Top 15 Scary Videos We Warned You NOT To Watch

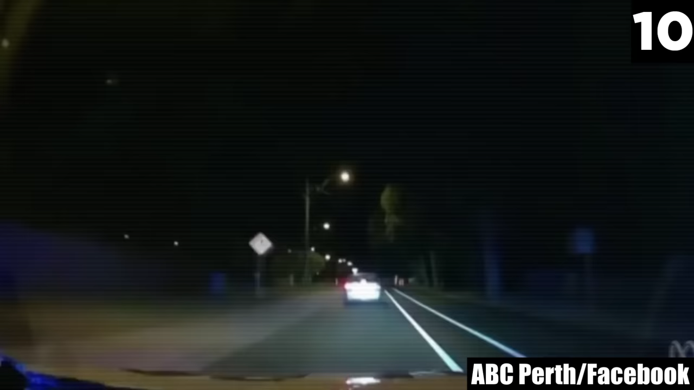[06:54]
revealing the terrifying dashcam footage from a mother of four who led police in a chase through the suburbs of Perth, driving at speeds that ranged from 46 miles per hour to 87 miles per hour. The suspect went through stop signs and red lights and deliberately drove on the wrong side of the road to avoid authorities during the 40-minute chase. The judge, who presided over the case, viewed dashcam footage from a police vehicle involved in the chase as well as from a civilian driver,